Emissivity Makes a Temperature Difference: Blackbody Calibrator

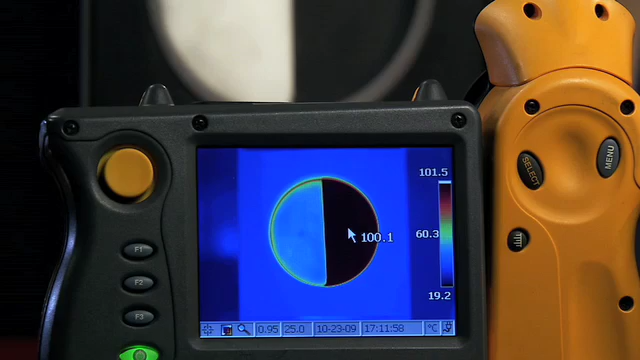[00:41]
Let's take a look at an example of this with the Fluke Thermal Imager. You see one side is aluminum, it's bare metal, and the other side is painted metal. The painted metal actually has higher emissivity. This is why the aluminum looks colder, even though it isn't. In fact, a painted surface can vary by up to two percent in emissivity. Well, at 500 degrees C, this means that you can have a 7 degrees C temperature difference on your IR thermometer.